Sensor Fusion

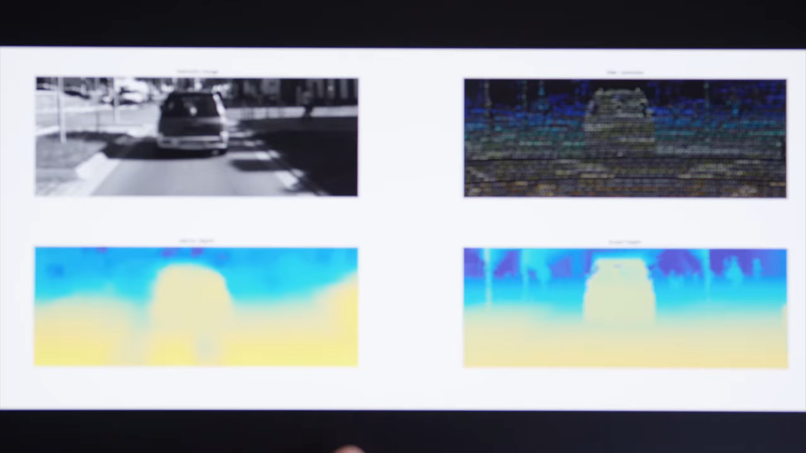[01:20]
Here, I show a little example which can show the potential of sensor fusion. So what we see here is two types of sensors.
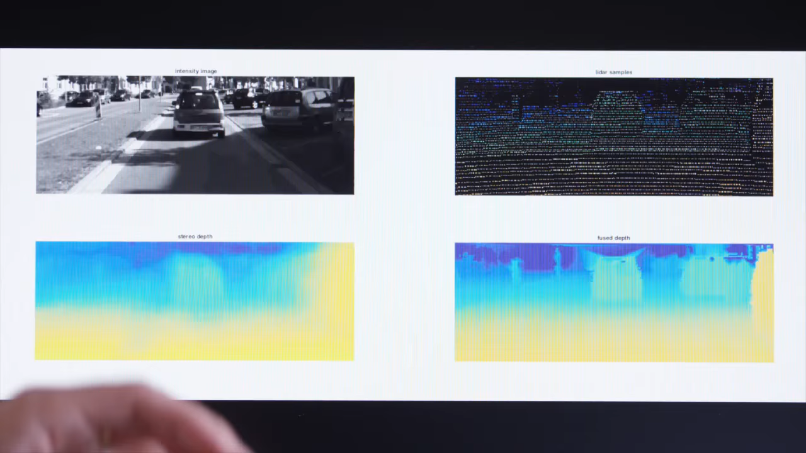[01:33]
But it does not give you information about depth or distance to the object around it. Now if you put two cameras together, you can get what's called stereo vision and then get depth information.
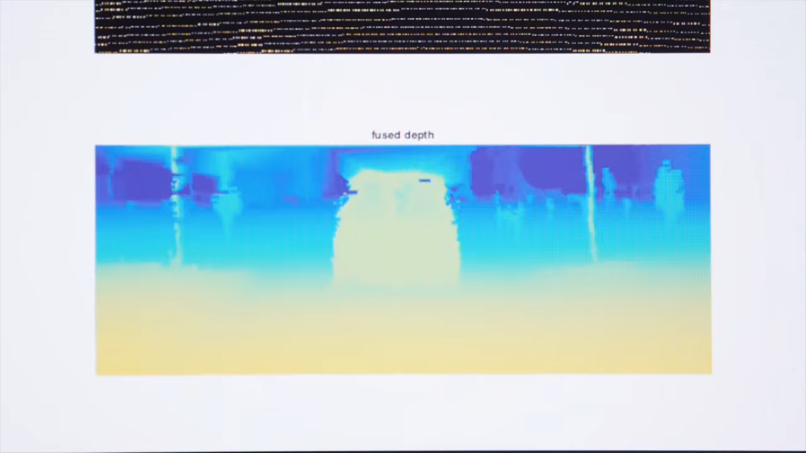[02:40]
the raw data coming from camera and data coming from a laser sensor to actually improve the quality of the information coming from a laser sensor,